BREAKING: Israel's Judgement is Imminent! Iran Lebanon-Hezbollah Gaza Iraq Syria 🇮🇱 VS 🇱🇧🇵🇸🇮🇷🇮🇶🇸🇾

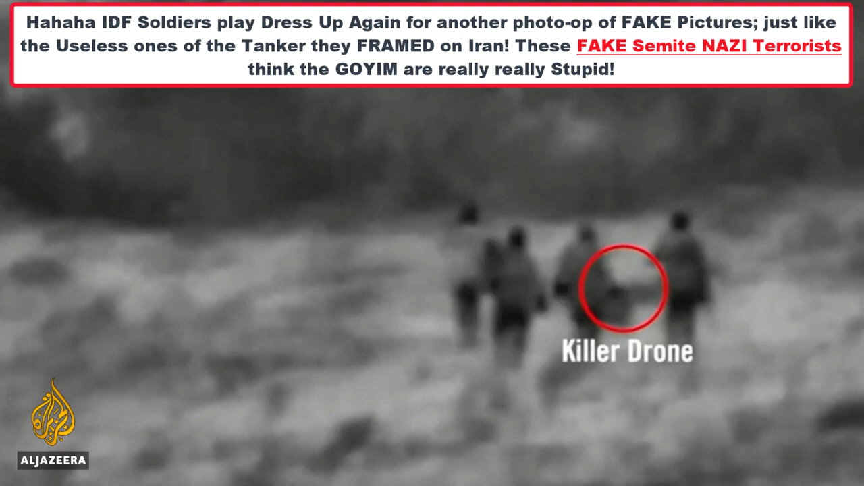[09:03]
It released surveillance footage of what it said were members of the guards preparing a drone strike against Israel.